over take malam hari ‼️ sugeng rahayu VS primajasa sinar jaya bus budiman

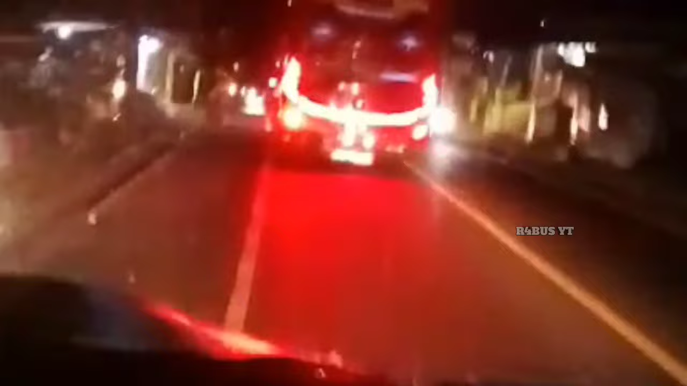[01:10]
Malam-malam, guys, malam lantar. Lihat aksinya, Sinojoy.
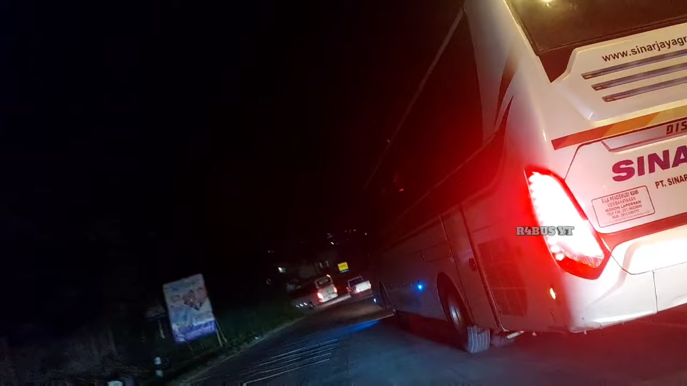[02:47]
Kosong, guys, tanpa muatan menuju pulang ke Jawa.
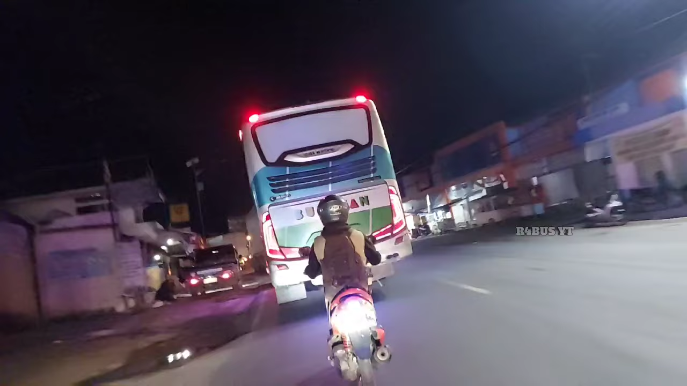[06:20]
Ini kalau Budiman udah mulai merapat lagi ke sini, berarti udah nyalip 3 unit nih.
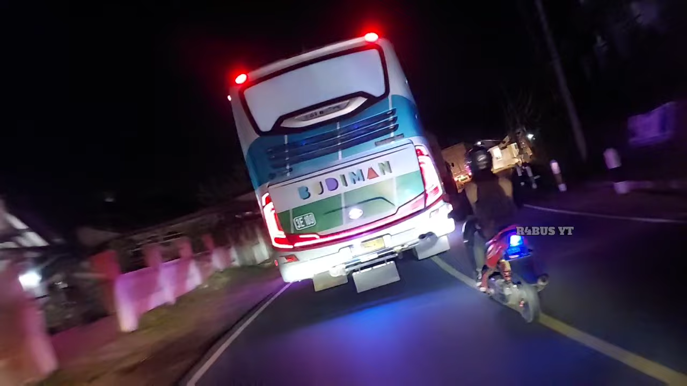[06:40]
Terus 3E185. Kalau siang nggak tahu jadwal keberangkatannya jam berapa ya?
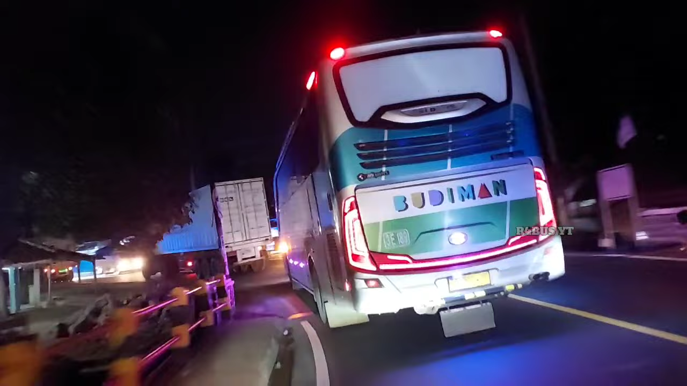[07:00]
Oh, Budiman udah mulai merapat lagi, guys. Udah nyalip 2 unit ternyata, guys.
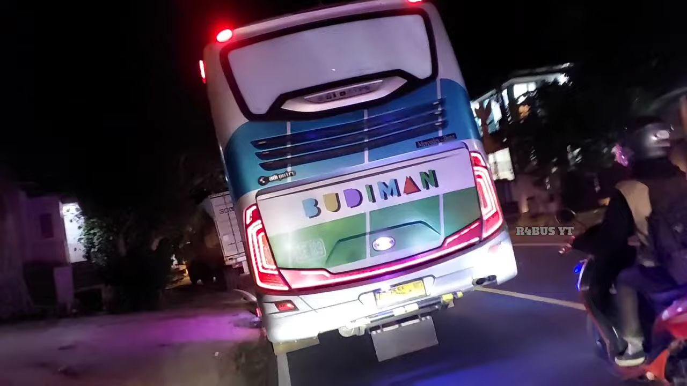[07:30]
Kosong, guys. Marah tikungan di depannya, guys. Set. Anjay. Gaspol. Ser.
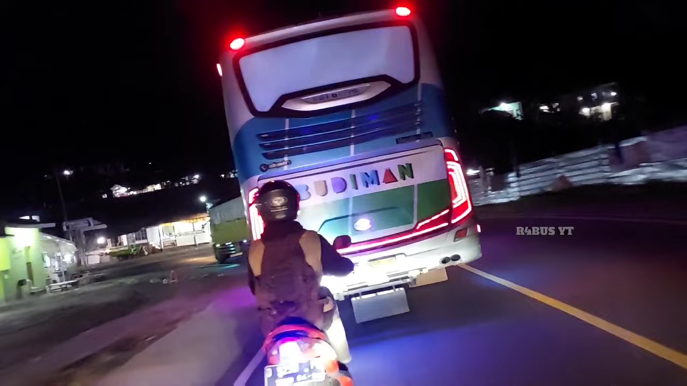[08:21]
Teman yang Cilengsi mulai merapat-rapat terus, guys. Wala, udah kasih sen lagi ke kanan, guys. Set. Gaspol. Ser.
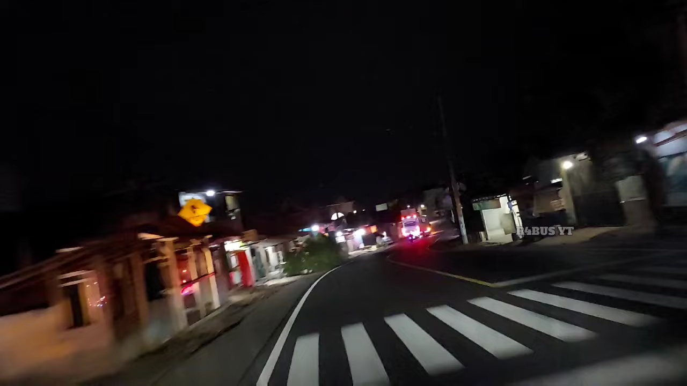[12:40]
Kejar yang belakang aja. Udah nyalip, guys. Gila, pasti kekejar nih.
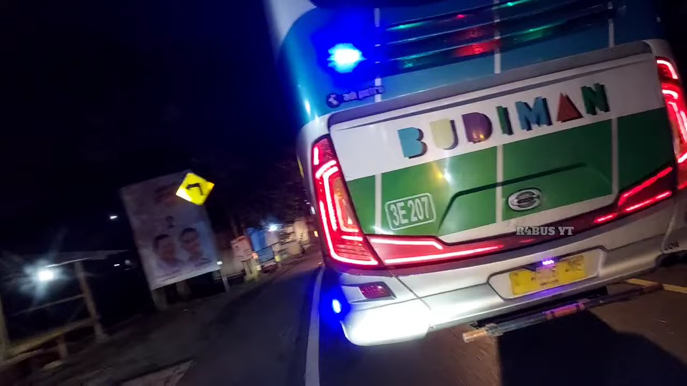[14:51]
Nyalipnya Budiman yang depan nih, pasti nyalip, guys.
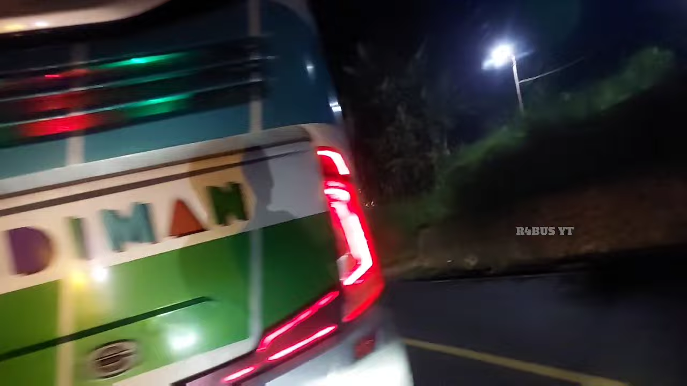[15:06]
Cai.
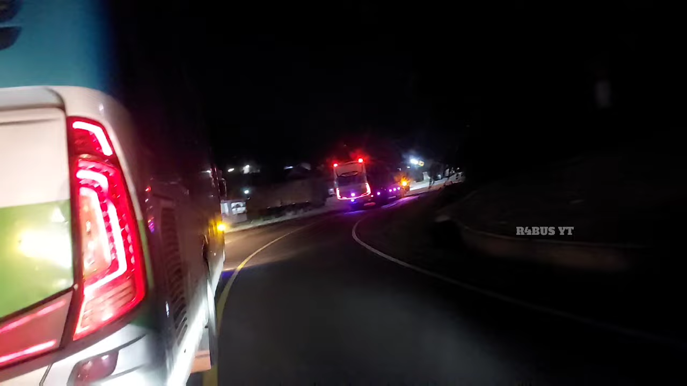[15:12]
Gas mau, guys. Ayo, ayo, ayo, ayo. Budiman di tiarup, guys. Molo. Lapar. Ini kalau siang hari, kelihatan ngerinya, guys.